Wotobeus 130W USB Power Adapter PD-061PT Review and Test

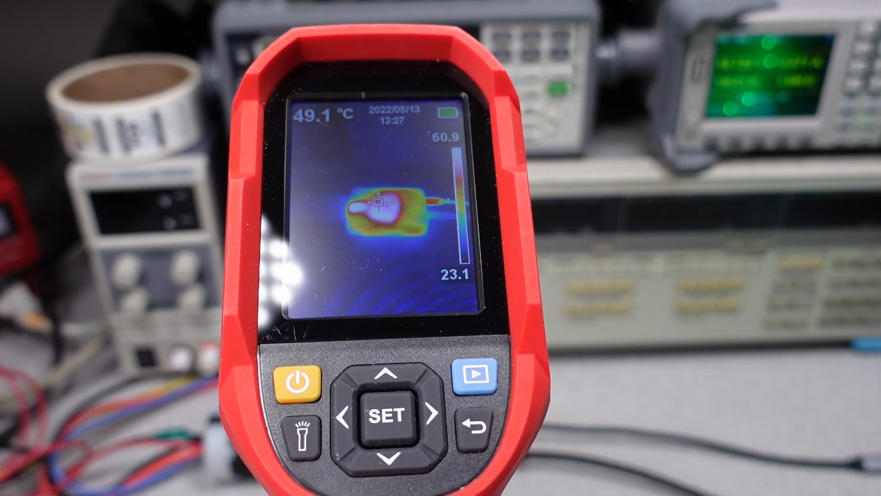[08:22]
On screen: spot 49.1°C
This is running at the full 130 watt load and it's been running for about 10 minutes now and we can see our case temperature is over 55 degrees C and our peak temperature you can see is up over that 60 degrees C mark. It gets pretty warm on the case of this thing. Just uh just a fair warning. Alright for the overall data on this one we can see that it's pretty good.